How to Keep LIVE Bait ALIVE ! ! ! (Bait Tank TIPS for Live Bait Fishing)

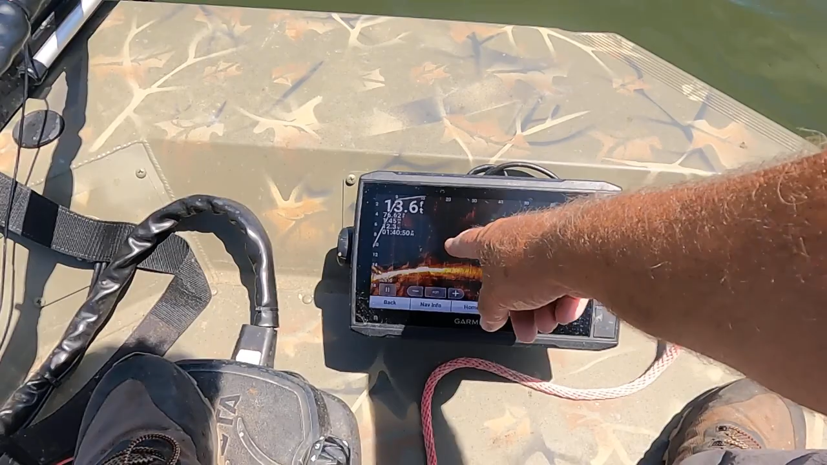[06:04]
I'll see. That's shooting the signal out about 60 feet out in front of this boat. There's a bunch of bait right there. See? Look there. See it? See it right there, y'all? Where? Yeah.
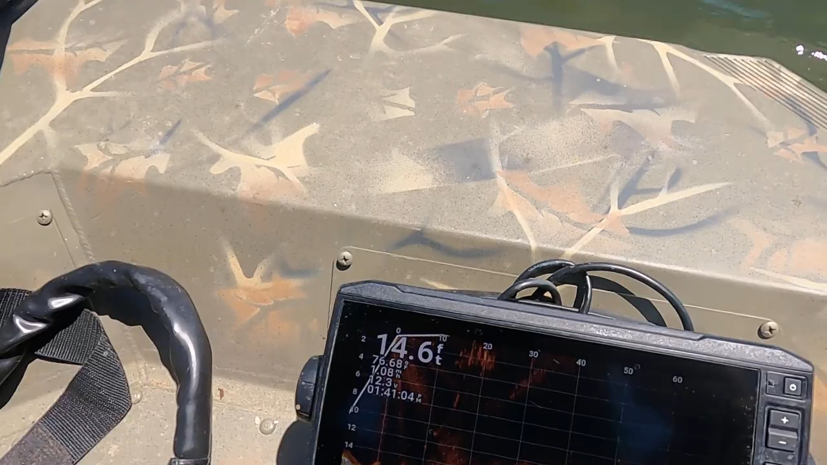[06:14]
See it right here? That's bait. Okay. Now, I'm getting excited now. Coming up on it right here.
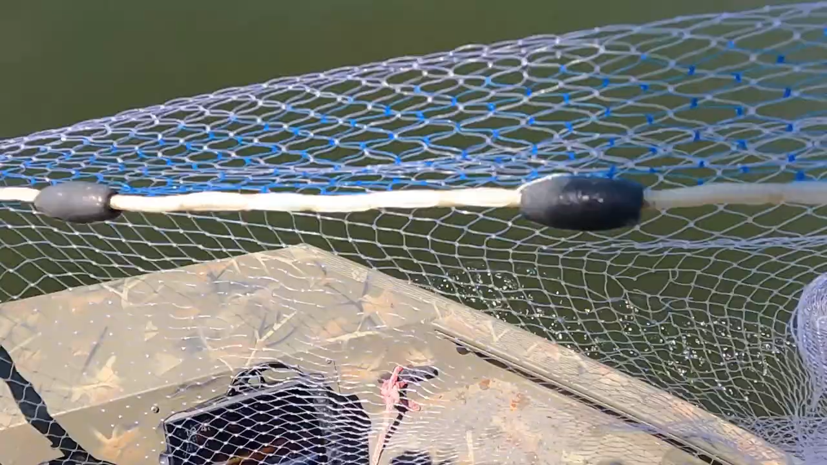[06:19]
Coming up on it.
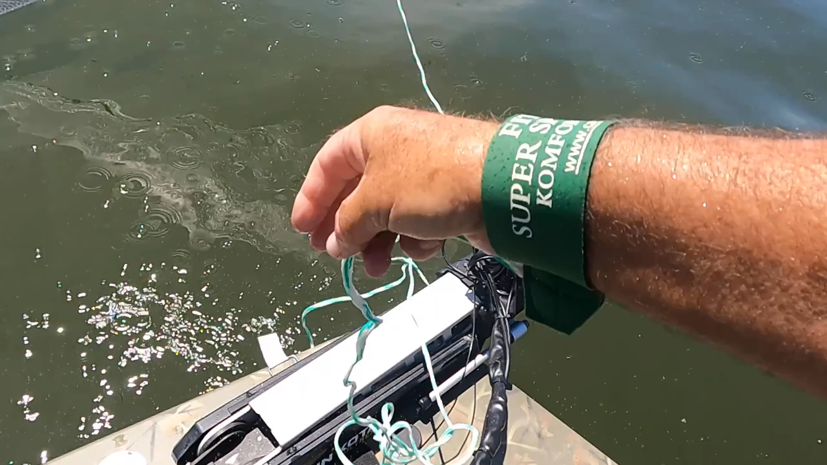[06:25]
Okay. See right here, y'all? Look, look, look, look.
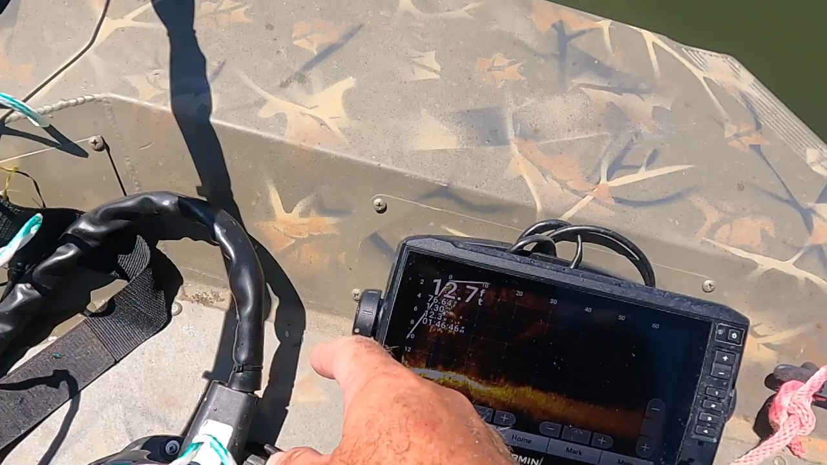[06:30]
Oh, we just got a bunch of bait. I'm telling you right now, we did. I seen it go down over. Oh, Lord, how much. I can't wait to see what we got. Oh, yeah.
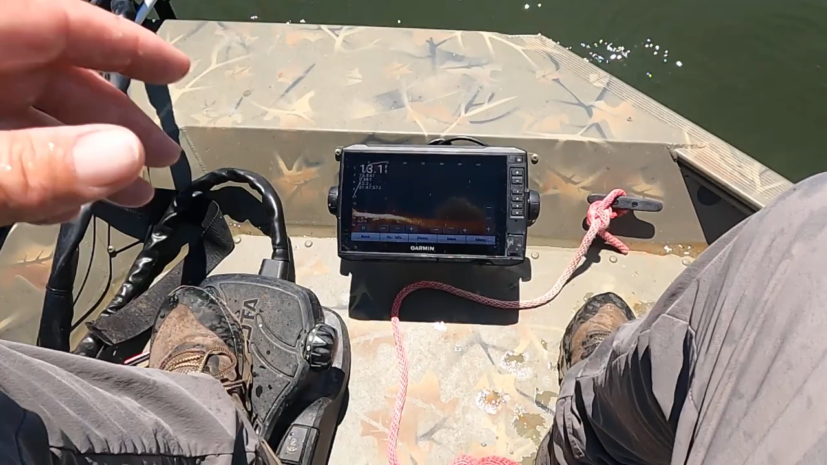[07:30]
So this, you throw this net all day, it's going to wear you out. I'm just telling you right now, it's going to wear you out. You know, when you throw that net, it slows down as it goes down. Them fish, them bait fish will run out of that net. You'll come up with nothing. Like, just almost then, we did catch one. Which is bad. We should have caught like a 10 or 15, I think. I know my shadow's in a way, but here's a bunch of men's bait right there. See them right there? Here we go.
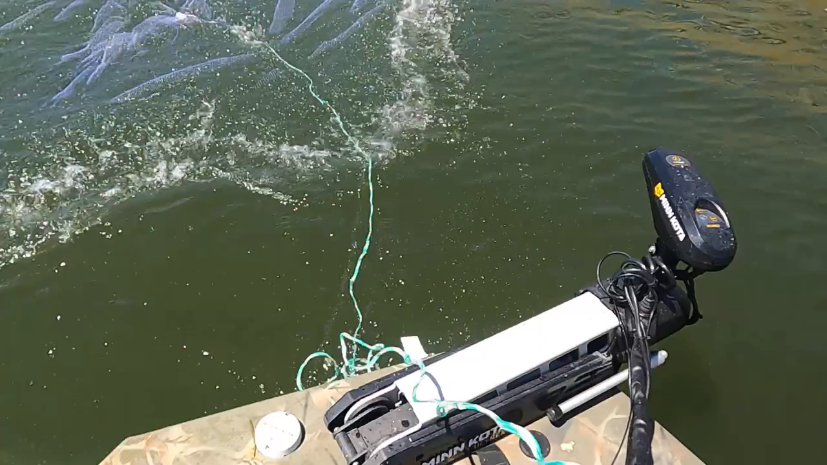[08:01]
All right. Let's see this net go down. See, a lot of times they run out of that net before whatever gets down there. See it? Ooh, we might have got some right here.
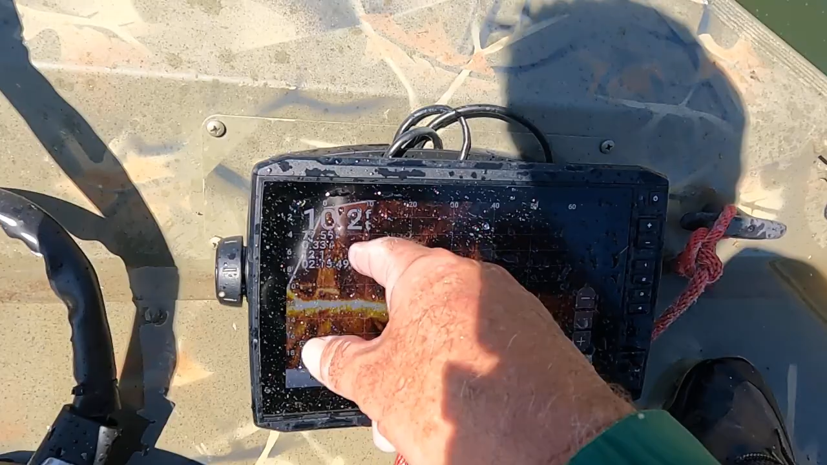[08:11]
See them running around? We might have got some right here. Pull it up and see.